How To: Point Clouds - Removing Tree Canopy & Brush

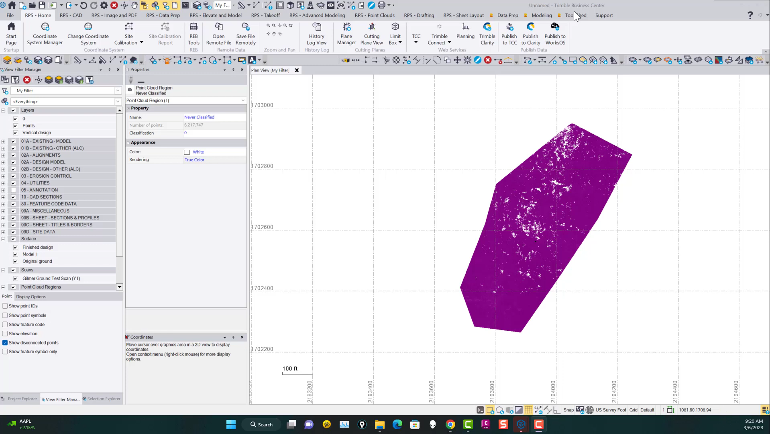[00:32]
The first time I tried it I used the unknown method, this time I've used the grid scaled in the project coordinate system just to see if that makes any difference and I don't think it's going to make any difference but anyway we'll try it and see. If I go to the tool shed menu, I just run it raw and I've just got a point cloud processor and I'm not going to do any,
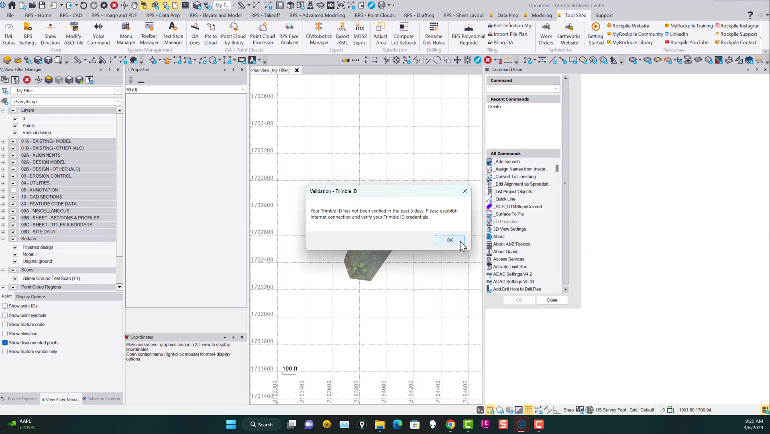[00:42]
oh one second, let me just reset my login here.
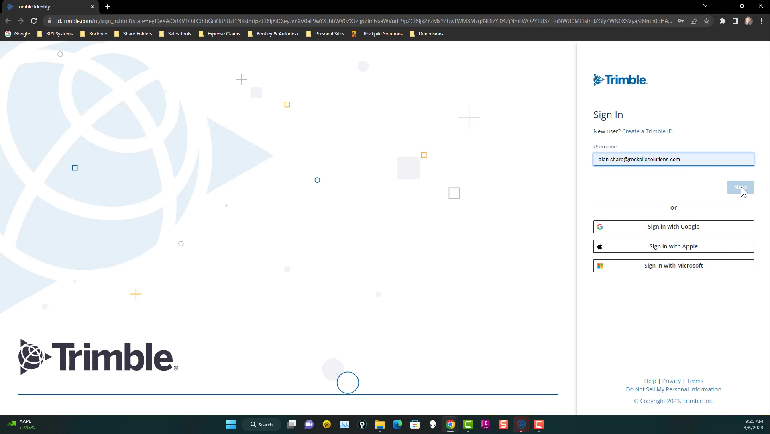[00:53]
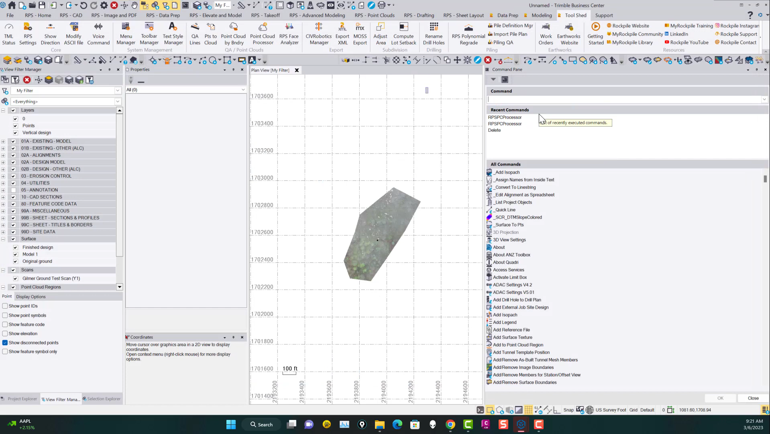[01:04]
Okay, so what I do is I pick the point cloud and then I specify the grid size. So I'm going to do five, minimum grid of five and elevation range of 10,000 or 1,000 or something like that.
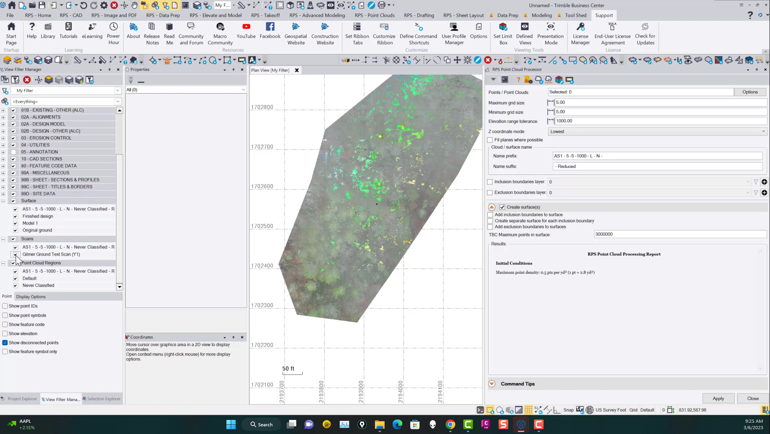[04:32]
So if I turn off your scan and turn off these two regions and turn off all surfaces from it,
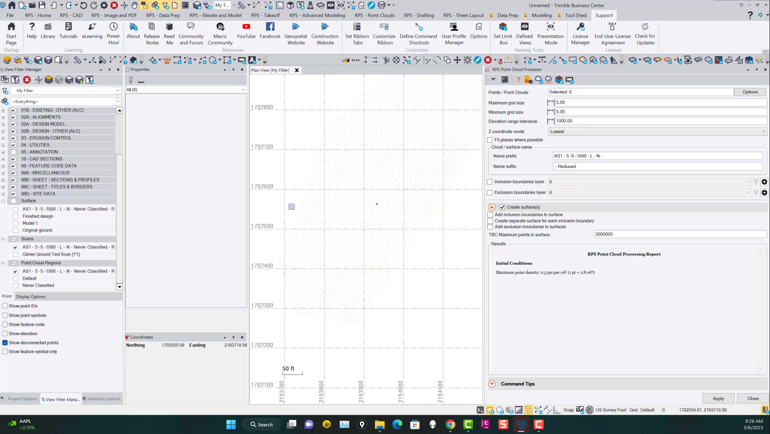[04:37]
the scan that it created for me, put this on a black background maybe, you can maybe see it a bit better if I make the point cloud larger.
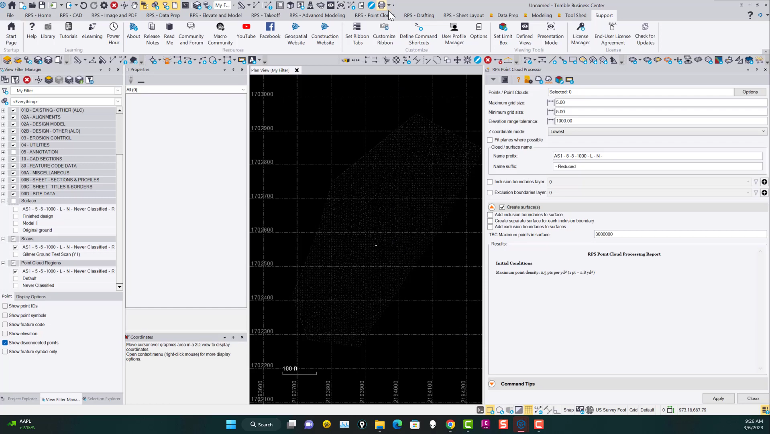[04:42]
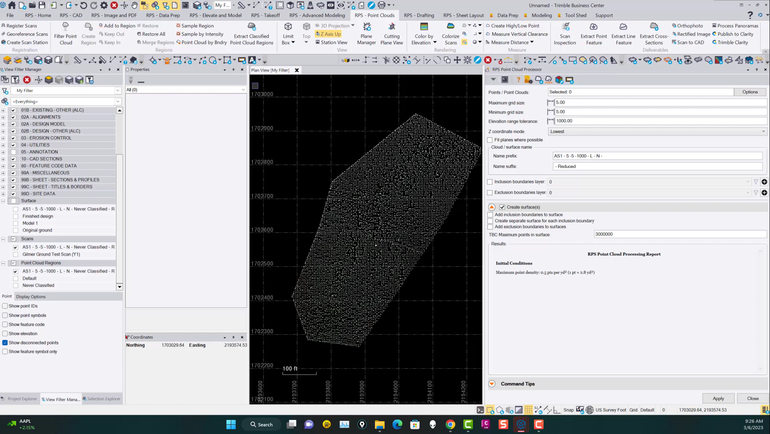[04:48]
So here's the scan that it created on that surface and if we look at that in 3D, you see that pretty much most of the data has been cleaned out,
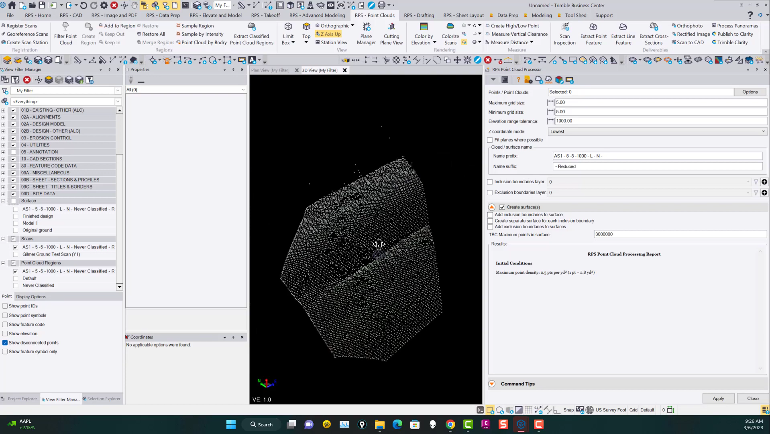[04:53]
but there's still some spikiness in the data there. And when you look at the surface model, there will be some spikes in it as well.
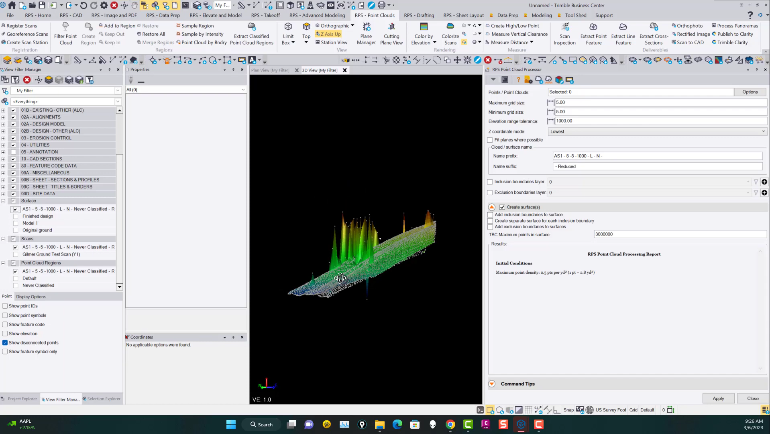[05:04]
And you can see those spikes pretty clearly as the points that need fixing. So what I do at that point is if I hadn't done this before,
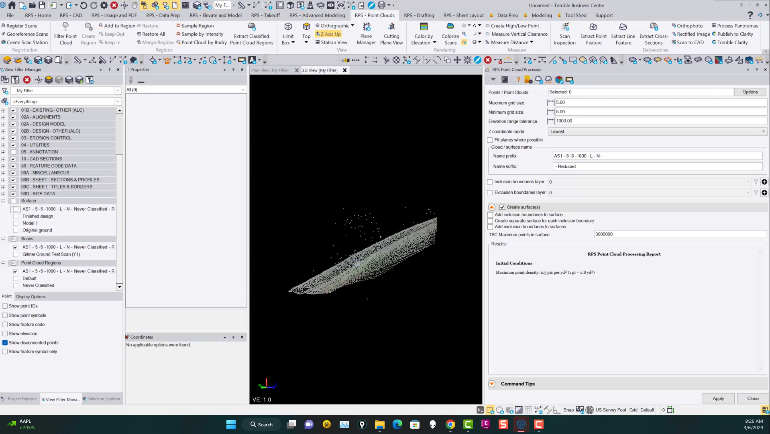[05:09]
then what I would do here is I would go to close out of here.
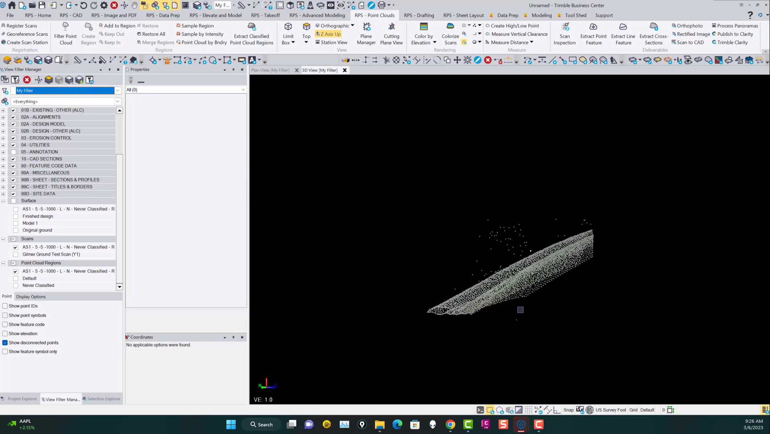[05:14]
And what I would do now is I would just say go to point clouds and say create a region. Let's say add a region. Let's just go grab this data here. So I'm going to grab that point right there and say I want to create a region and call it junk for now. And once you've done that, you can now say I want to add to region and you can pick junk from here.
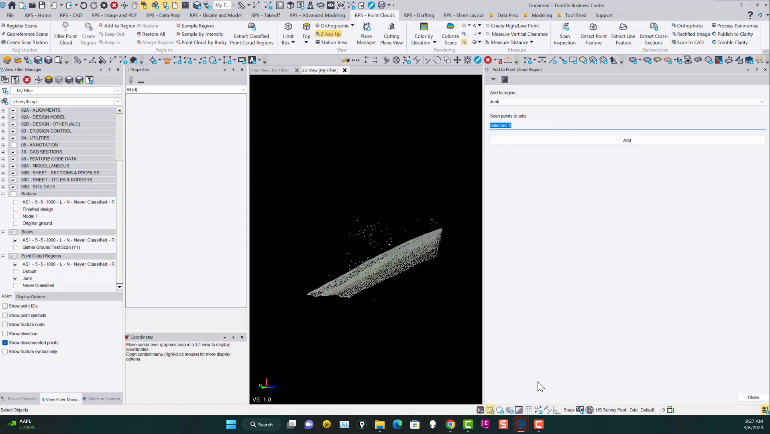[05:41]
And now you can just pick data using the polygon select method. So in the 3D view, I'm just going to turn this view so I can see kind of what I'm doing. I'm just going to show you kind of how I go about trying to tackle this kind of work.
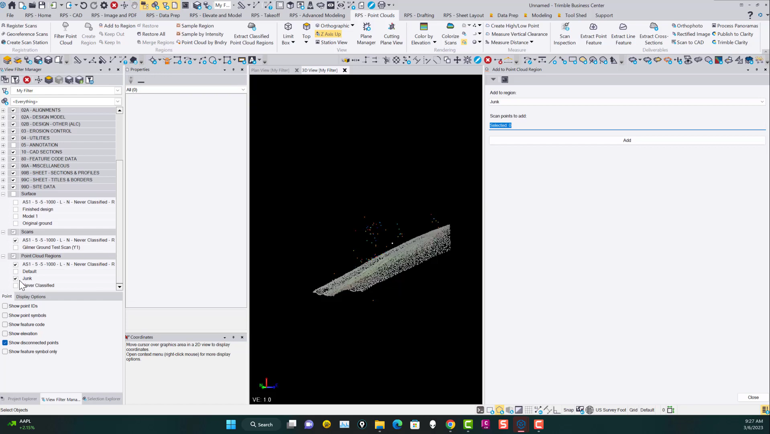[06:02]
And if you turn junk off, then as you get rid of the data here that you're working with, you can see it's going to disappear here or that's the actual geo reference point.
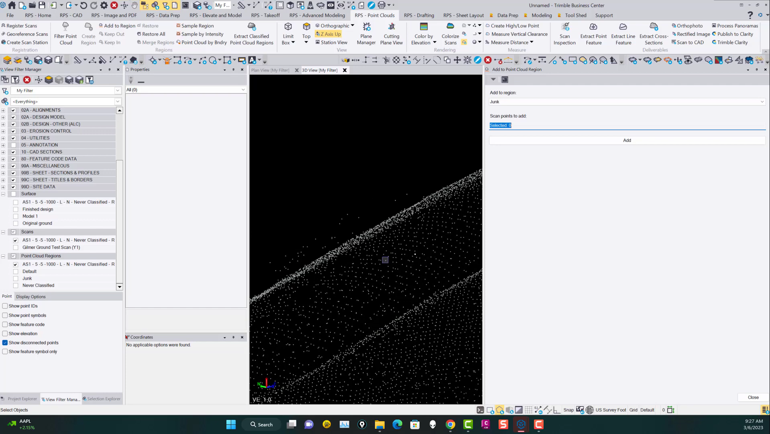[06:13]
So you can just rotate the drawing a little bit more and then do it again.
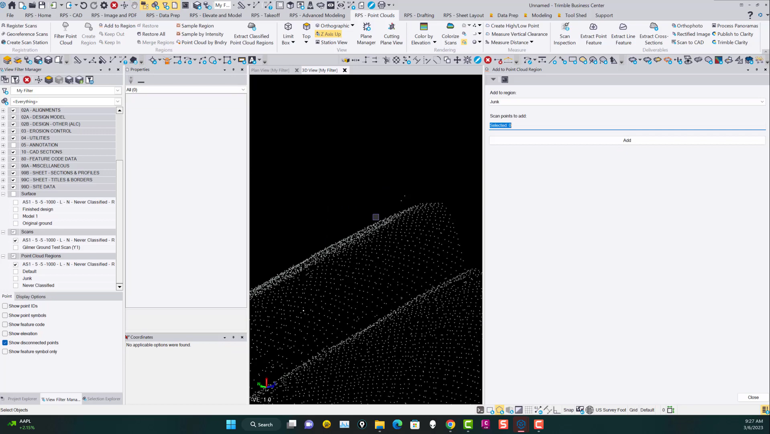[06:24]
And go up here, just grab these couple of points here and you just keep turning it until you don't have any data left that's causing that kind of issue.
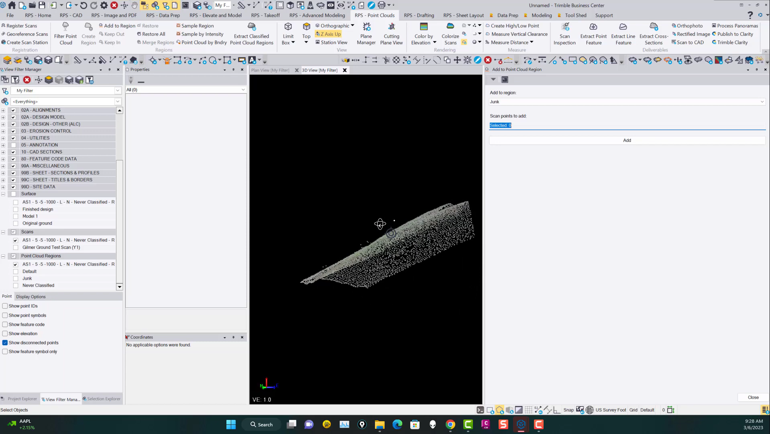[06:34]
There's a few points right there, so I'm just going to go up here and grab these.
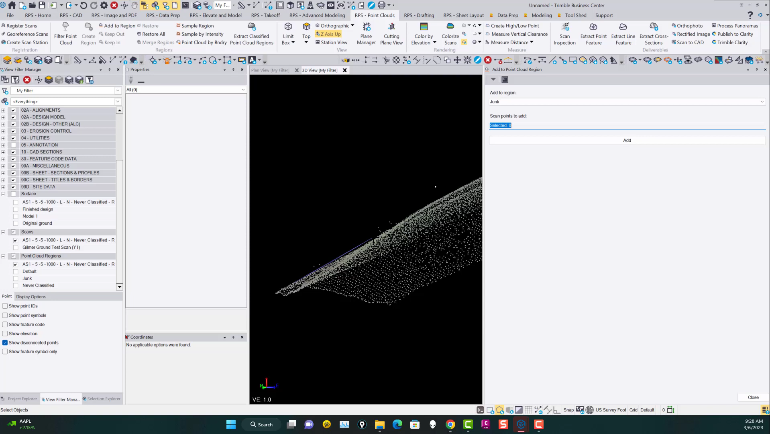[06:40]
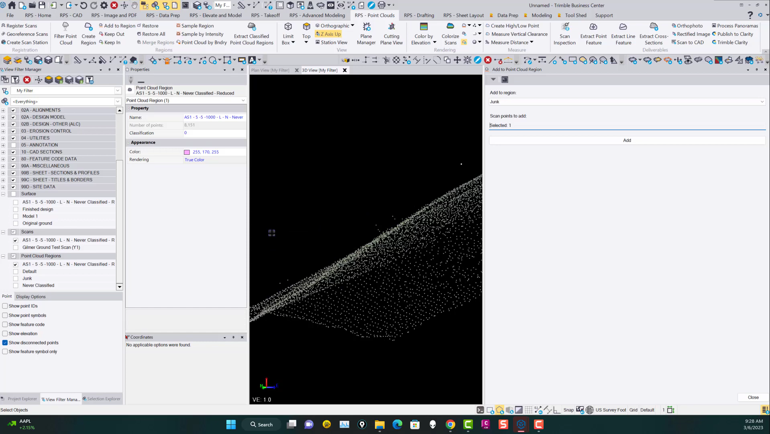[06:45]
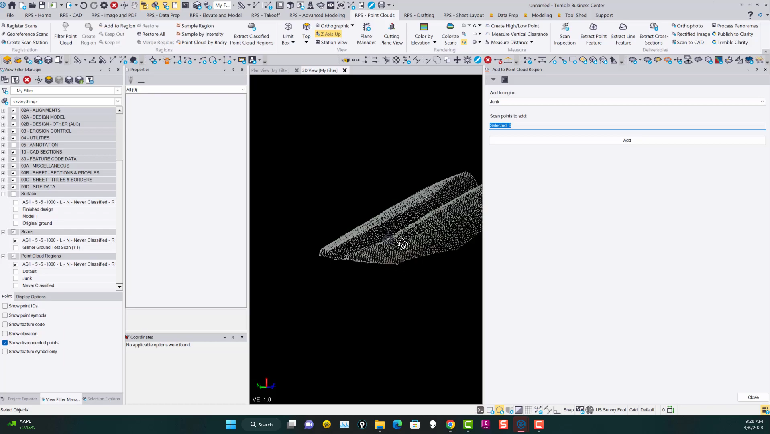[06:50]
Just as you rotate the drawing, you can see that you're getting rid of the spikiness of the data there. If there's anything else, there's a couple of points up there.